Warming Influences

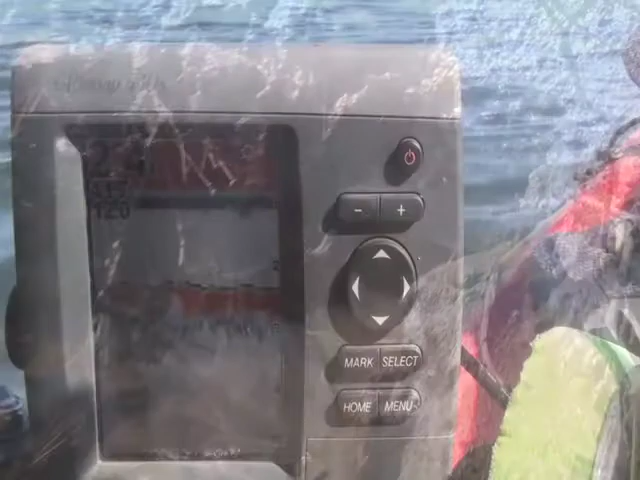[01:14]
Pulled up in the shallow water and I got 41.8.
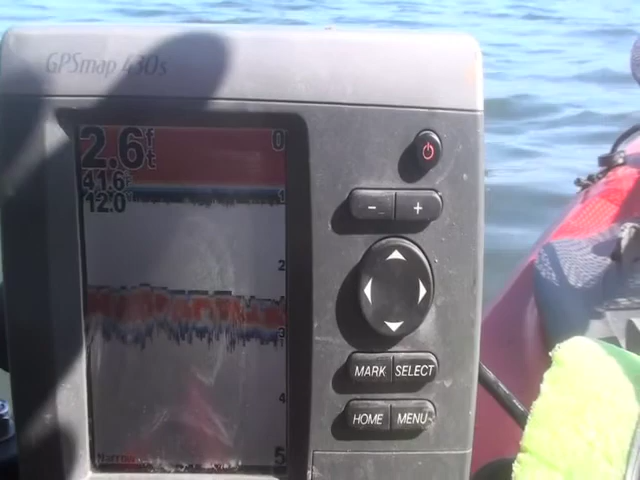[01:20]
On screen: depth 2.6 ft
I'm drifting out. It's cooling off out in the main river.